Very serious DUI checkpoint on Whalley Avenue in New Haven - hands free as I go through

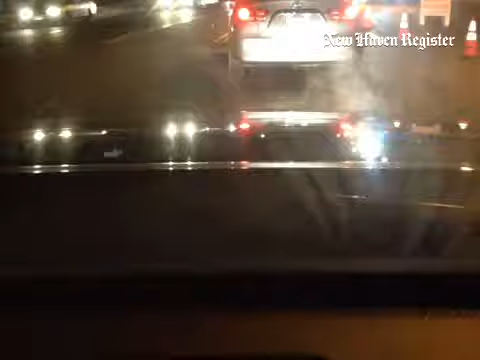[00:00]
Here we are at a sobriety DUI checkpoint in New Haven. I'm driving through it, so you can see it. And here they are coming up to the cars. Am I supposed to do something?